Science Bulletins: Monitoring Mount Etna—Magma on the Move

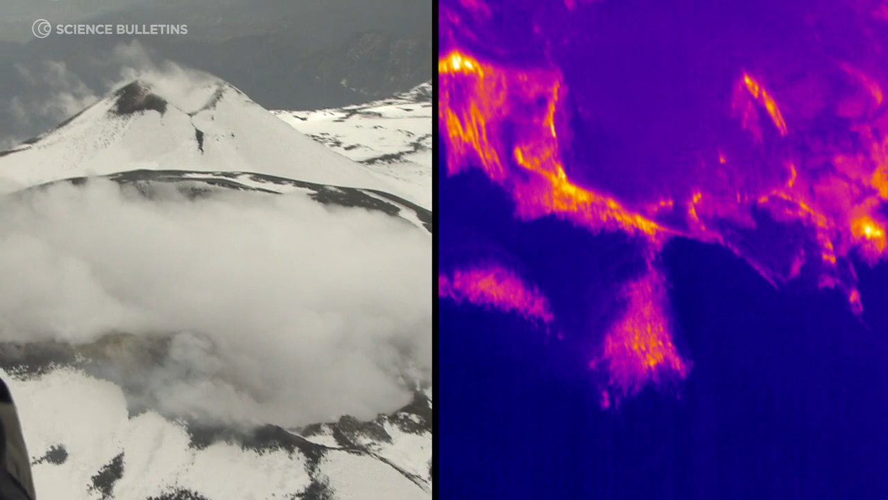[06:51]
you can recognize this anomaly with an increase in the temperature and in difference in the color of the rocks.
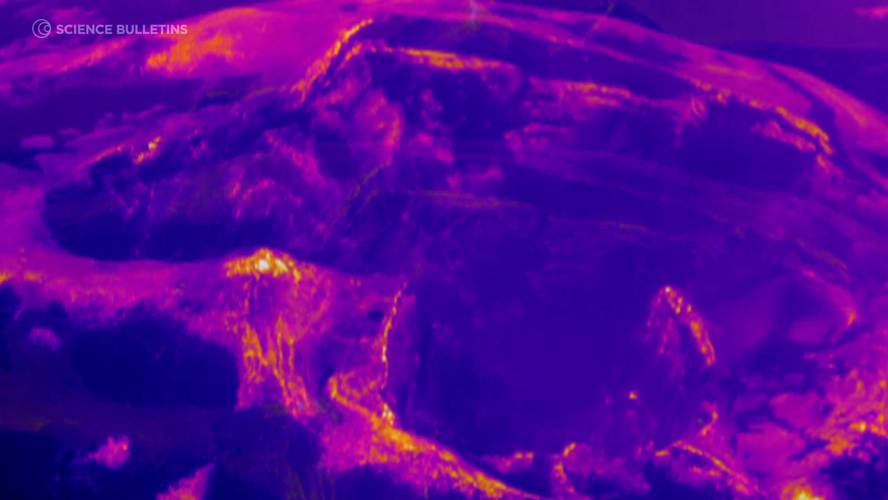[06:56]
So using this information,
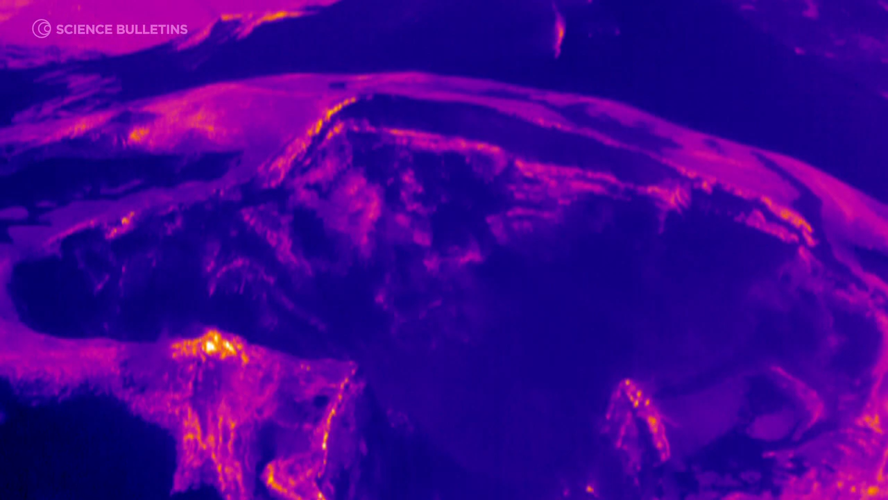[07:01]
you can define the regions which are potentially more dangerous.